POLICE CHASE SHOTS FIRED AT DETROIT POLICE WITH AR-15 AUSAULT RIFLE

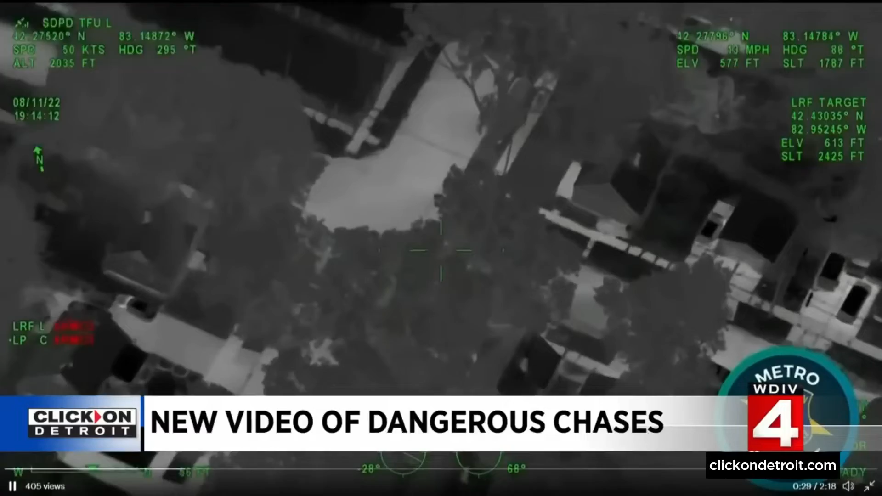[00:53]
The MSP helicopter helped guide ground officers in scout cars. More shots. More shots. More shots. Fire. Six more shots. Who ended up dodging a hail of bullets fired out the sliding pickup rear window.
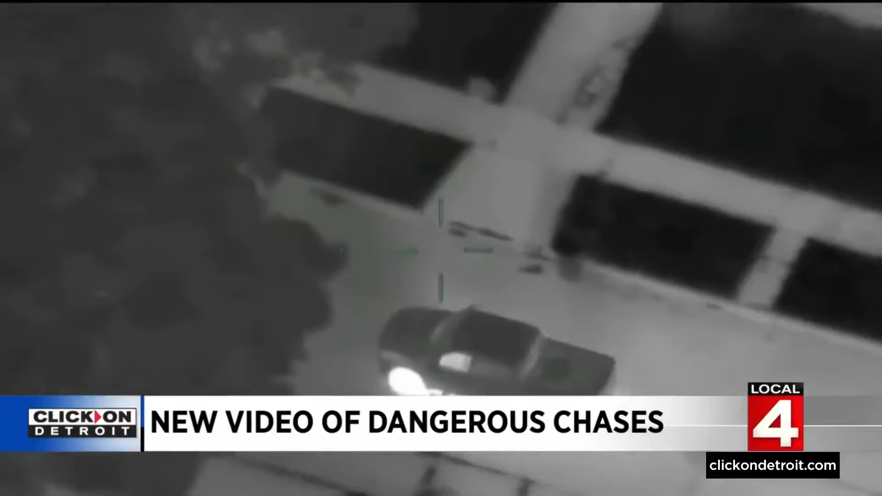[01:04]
This chase through three different downriver communities started as a traffic stop. The wrong plate in the truck. Three armed men in the front seat.
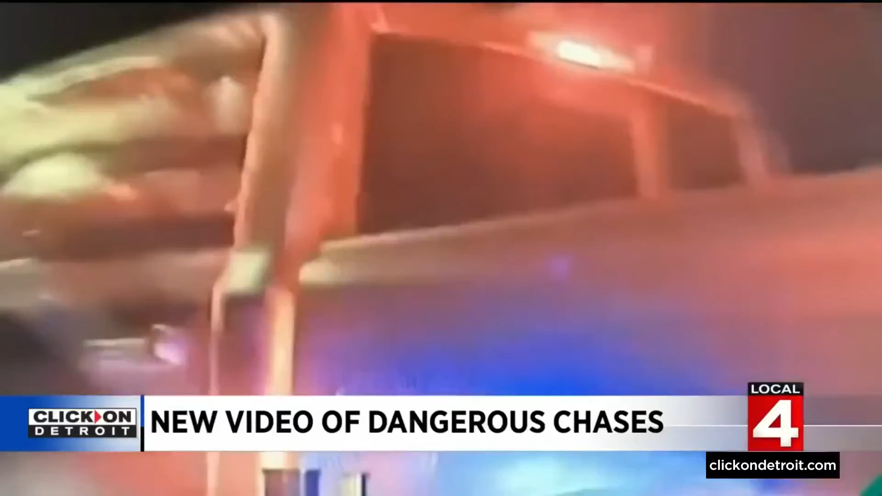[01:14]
And this is what's called a pit maneuver. Police use their cruiser to push the truck offline at high speed. Yeah, it was drive from outer. I'm going to drive from outer. Go back down. Yet the first hit didn't end the chase.
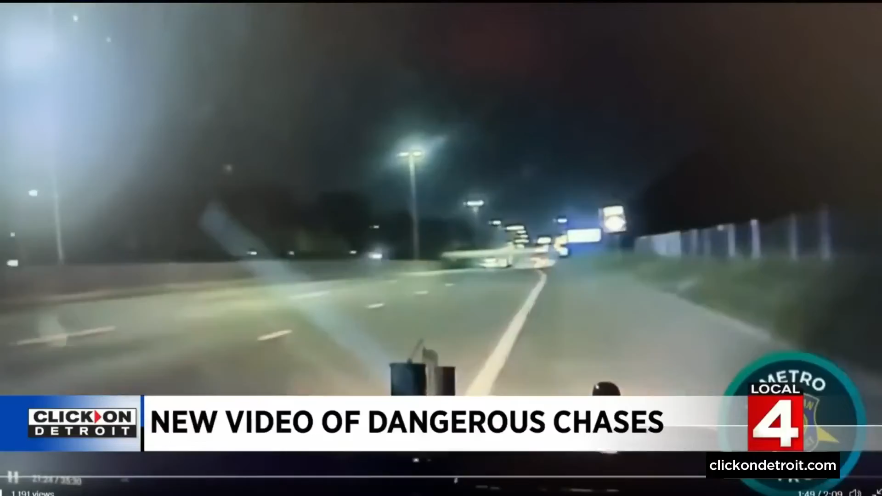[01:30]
The truck spun around, and the MSP officer had to give it a second indelicate push. Driver's out. Driver's out. He's armed.
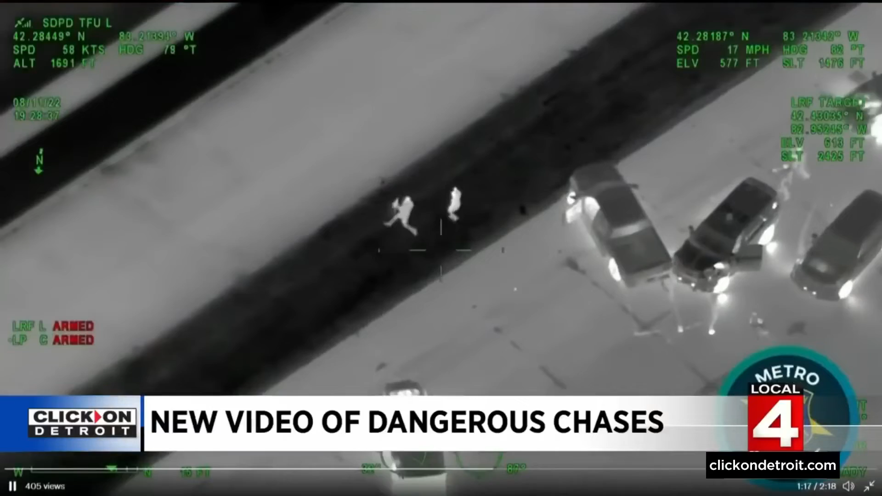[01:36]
Driver's out. Got a gun. Long gun in his hand running. Officers apprehended all three men there.
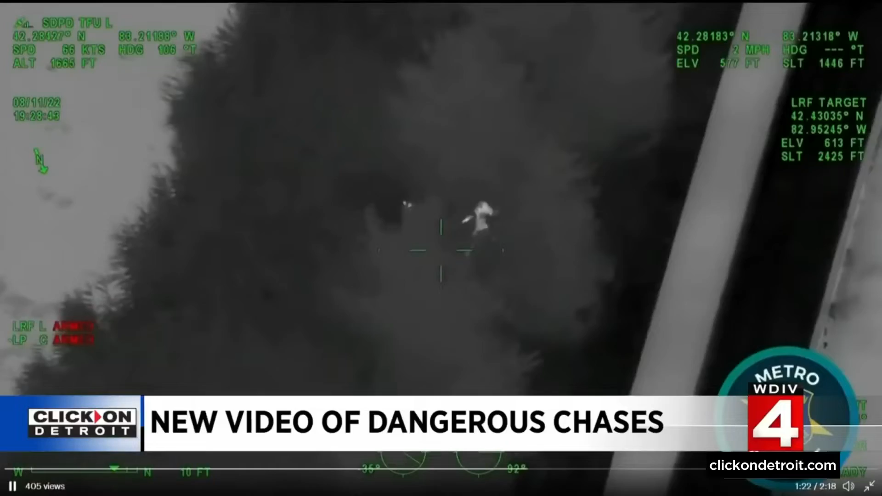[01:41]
Earlier in the afternoon, DPD patrol officers heard gunfire,